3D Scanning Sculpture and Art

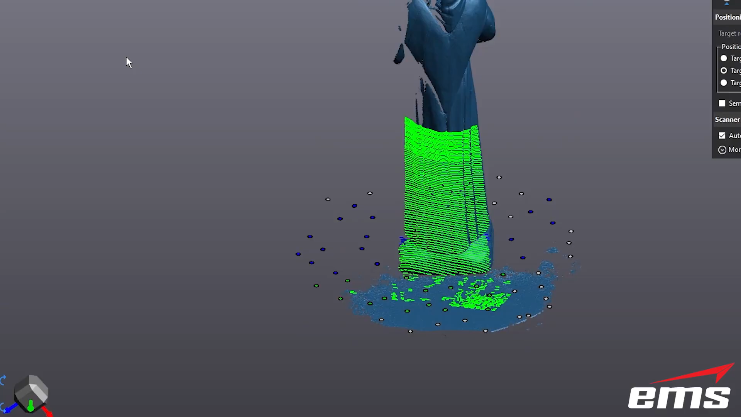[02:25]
Everywhere you see green, so you're seeing the 99 projected lines.
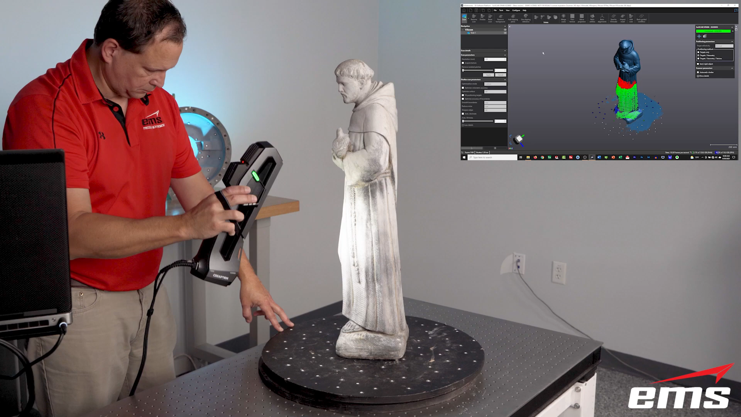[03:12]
for example, his arms, under his chin. And things like that, you need to kind of rotate and point the scanner to get those areas. But the good news is, is you can't over-scan the part.
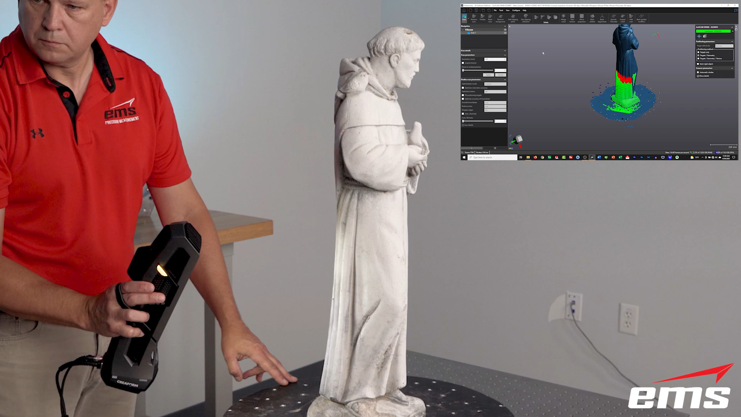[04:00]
But you can visually look and zoom in and rotate and, you know, determine if you've missed some spots. And on a lot of objects like this, it's impossible to get every nook and cranny, we'll call it, on a part.
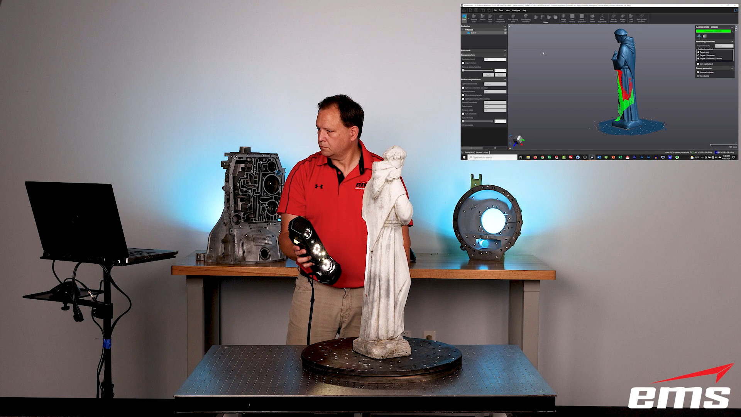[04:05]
We have some tools in the software to compensate for that.
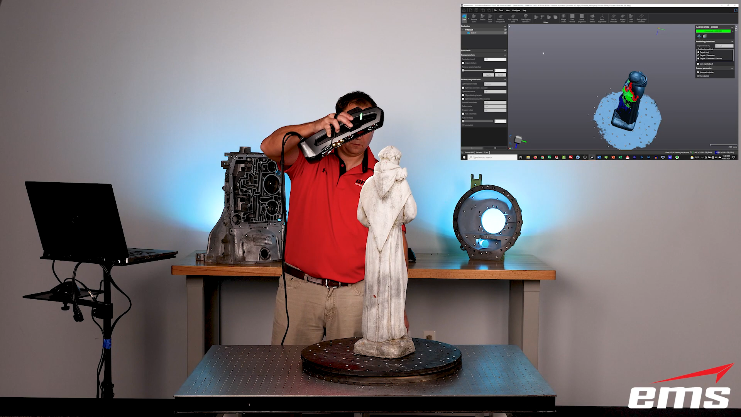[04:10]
But we definitely want to try to get as much as we can.
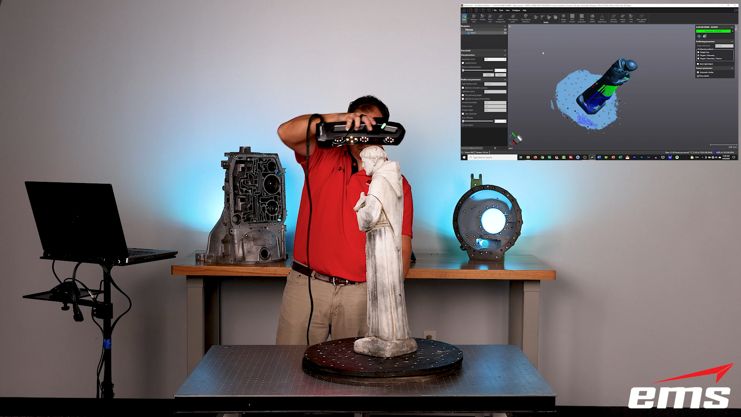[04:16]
And you can see, we've pretty much got the whole thing here scanned. But again, just to be safe, we can keep moving around, you know, going up and down and making sure we have all of those areas.
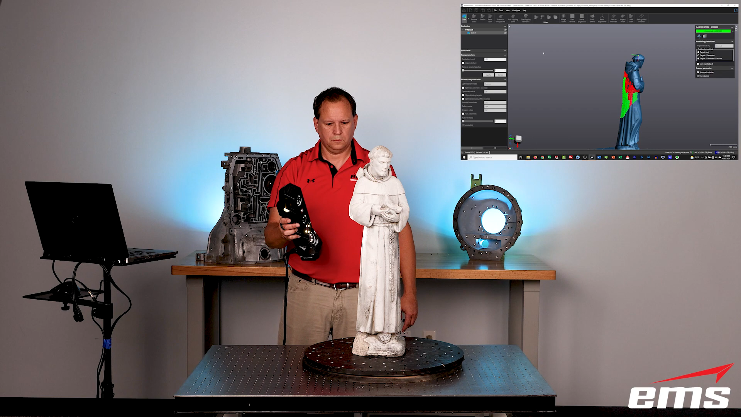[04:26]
And again, once we're done, we can zoom in in the software here,
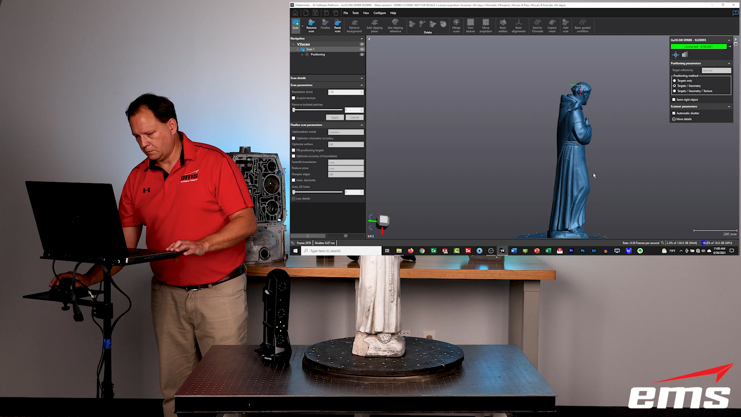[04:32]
take a look around, see if we've missed any areas. And if we think we have, we just go back and continue to do the scanning until we think we're done.
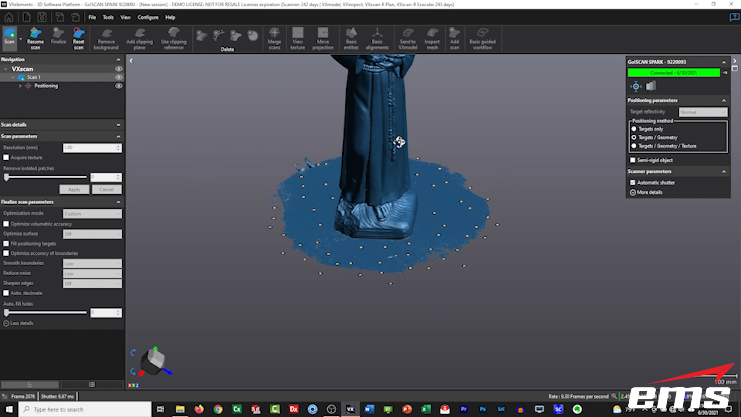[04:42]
Now, again, you can see those targets down on the table. You can also see we've picked up the table a little bit. We're going to address that in a minute. But again, if we see areas that we've missed, we just go ahead and start scanning.
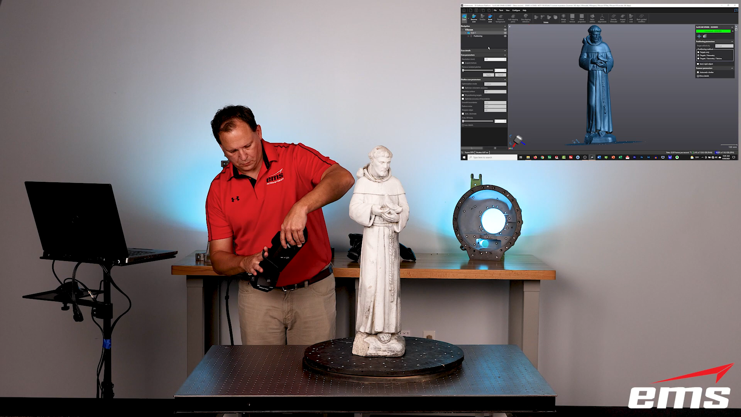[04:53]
You also notice on the back of it, it has a little strap that's nice to just kind of hold on to it.
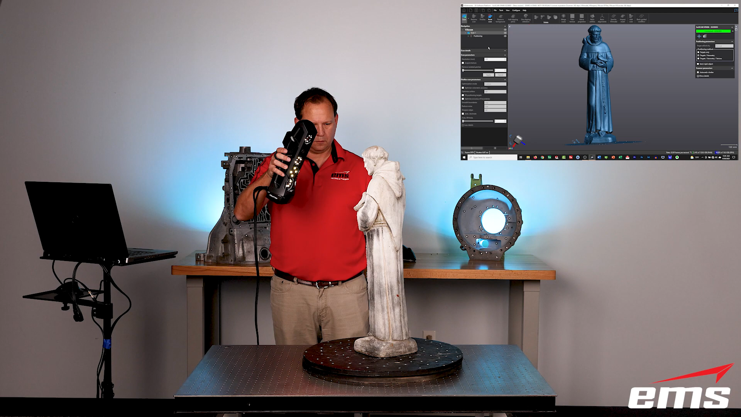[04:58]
It's pretty lightweight, but that just ensures you don't drop it, you know, if you're up on a ladder or something trying to scan something very large.
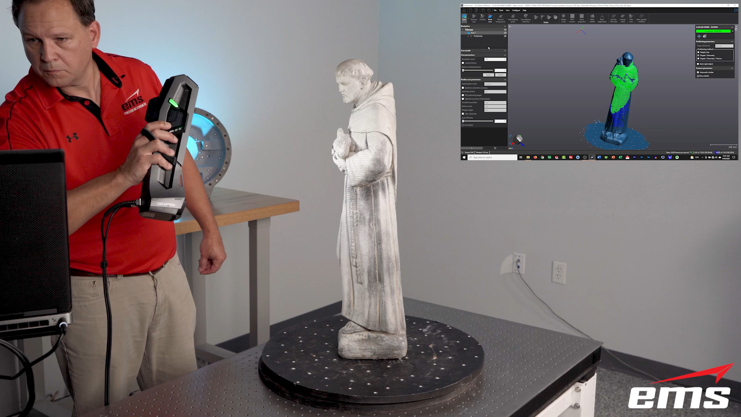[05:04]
It's just nice to know that, you know, it's secured to your hand. So, again, we can keep going around,
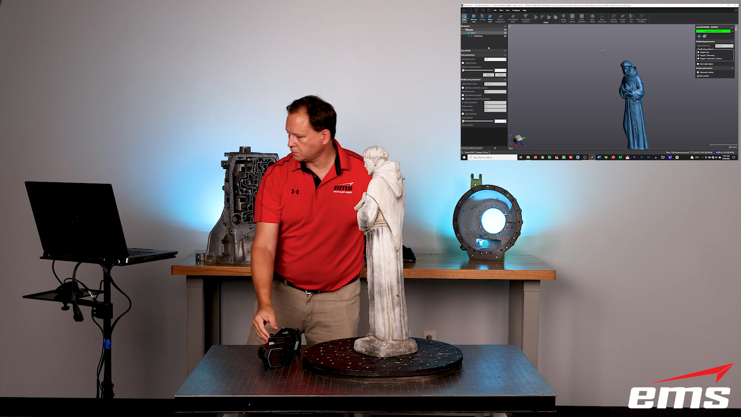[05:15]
pick up those areas we think we missed, zoom in, take a look at the data.
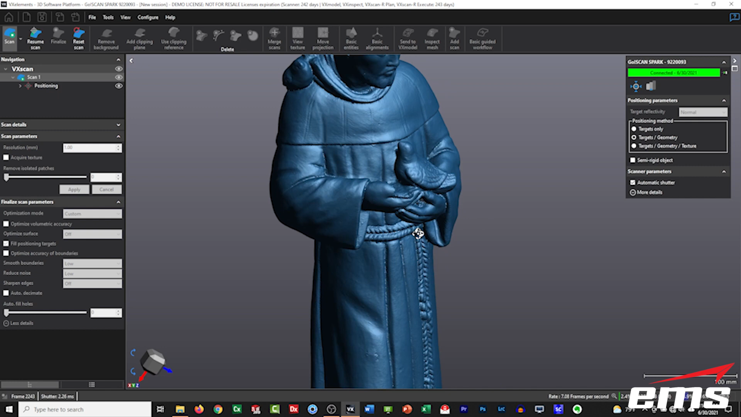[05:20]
And if we're satisfied with the results, we can hit stop scan and get ready for the next step. Now, I mentioned the scanner is line of sight,
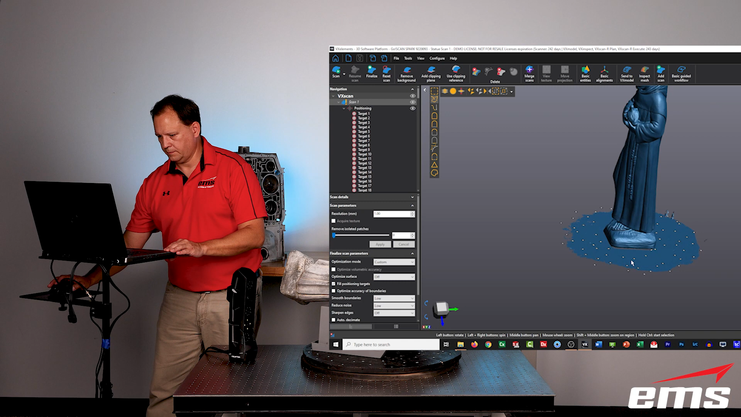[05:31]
and we obviously couldn't scan the bottom of the part. And then we also picked up this, the rotary table or the Lazy Susan, we picked up some of that during our scanning process, and we picked up those targets.
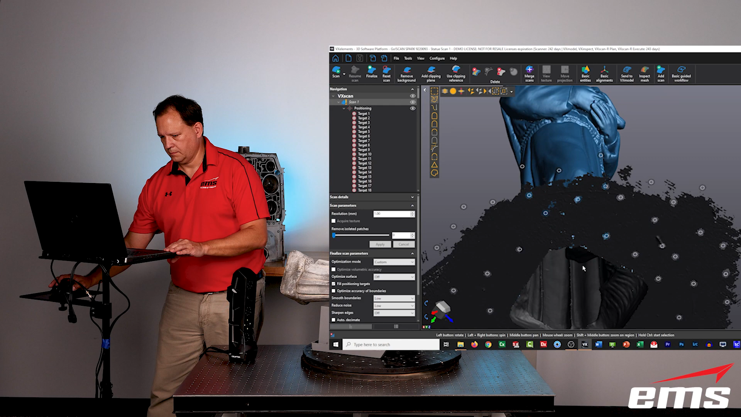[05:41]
Now, again, we don't need those targets, but they were already on the table, so we're not going to take them off. So, we need to clean this up, and we need to scan the bottom of the statue.
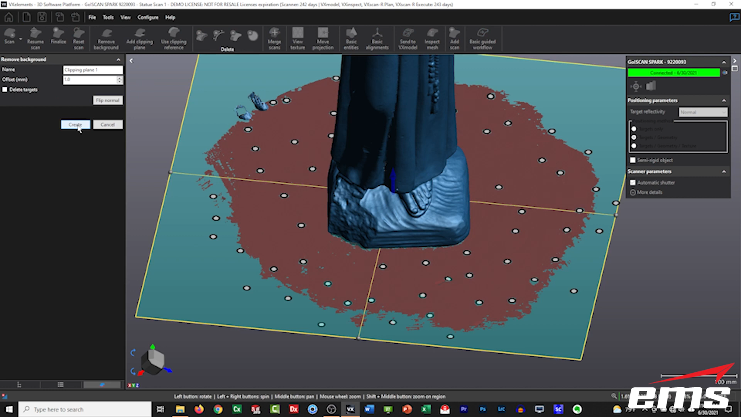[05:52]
So, what I just did is say, create a clipping plane, and it automatically found that flat area, and we clipped it off.
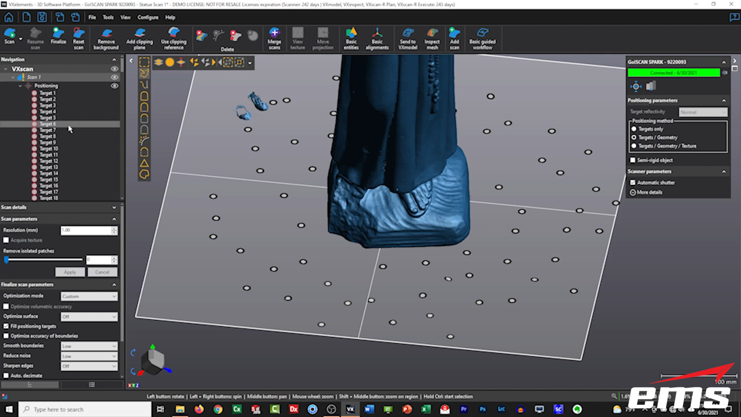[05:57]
Now, we want to get rid of that clipping plane now, because we don't need it anymore.